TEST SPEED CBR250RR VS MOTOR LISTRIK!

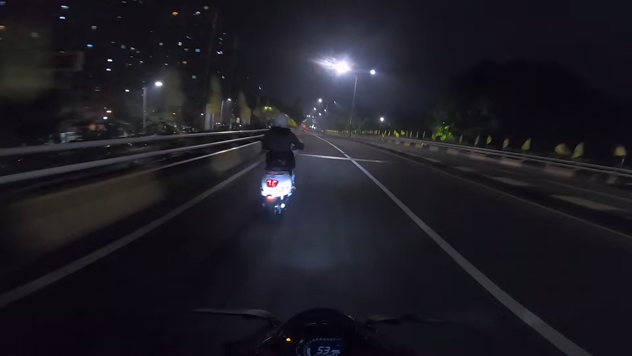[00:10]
Hai anjay dari deket ini berapa anjir 40 45 48 50 55